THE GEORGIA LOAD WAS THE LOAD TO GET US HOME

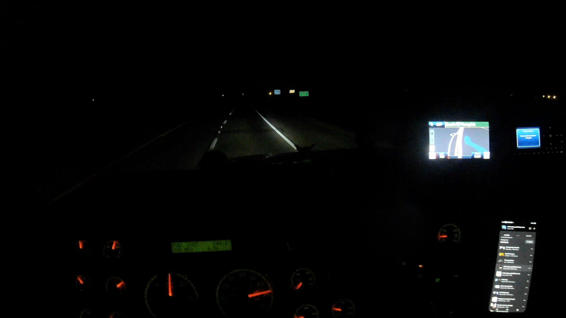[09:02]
And actually we got started at 12:30. It's 1:34 now. So we got 533 miles. We got to deliver this tomorrow, but we will be there this afternoon.
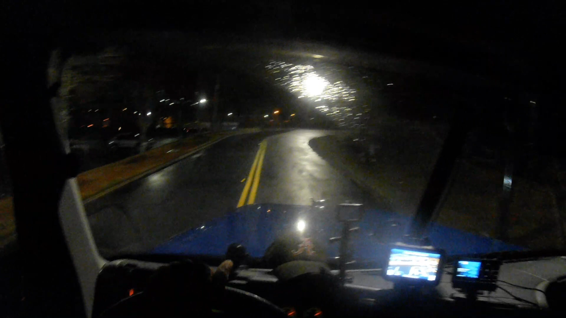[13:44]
Man, this is curvy. So this is where we're going to go in, I think, at. This is where I'm going to come in at, because I think this is the way the trucks go in here.
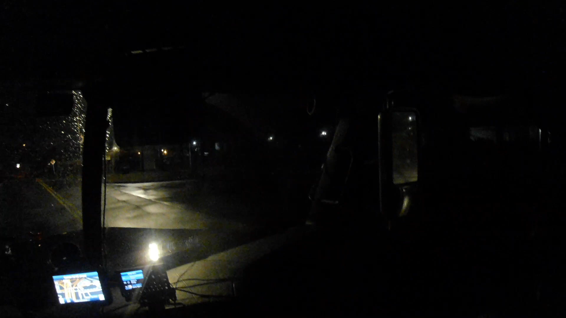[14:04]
Now, if I'm coming in the wrong place, it's okay. At least I'm getting in here.
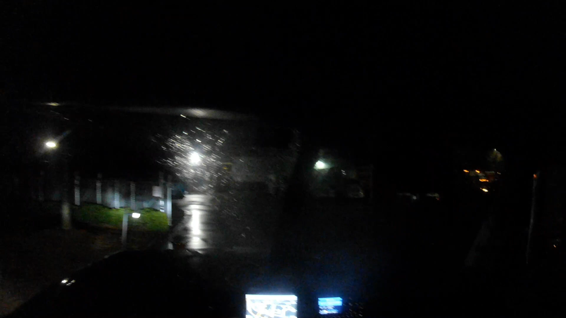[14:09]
I have no idea where I'm supposed to go.
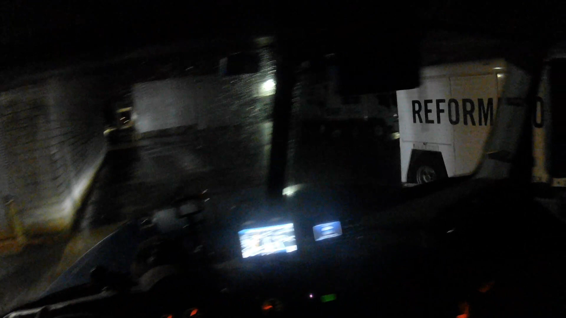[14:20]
Well, here's the dock, so we're gonna go park down here and find our way.